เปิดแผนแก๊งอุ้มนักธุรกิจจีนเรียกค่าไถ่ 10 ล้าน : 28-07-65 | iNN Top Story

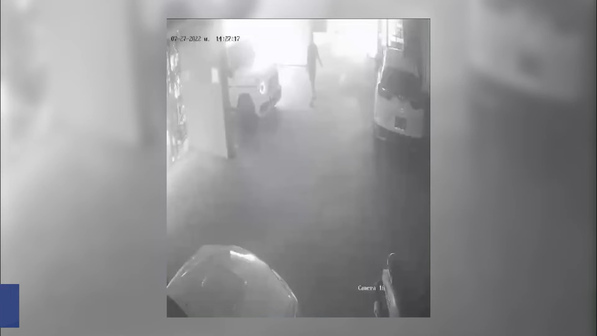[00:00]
นี่เป็นภาพวงจรปิดเมื่อช่วงบ่ายวันที่ 27 กรักฎาคมที่ผ่านมาเบิดเวลานจอดรถของแมนชั่นแห่ง 1 ย่านถนพระราม 9 ซอย 13ปรากฏภาพข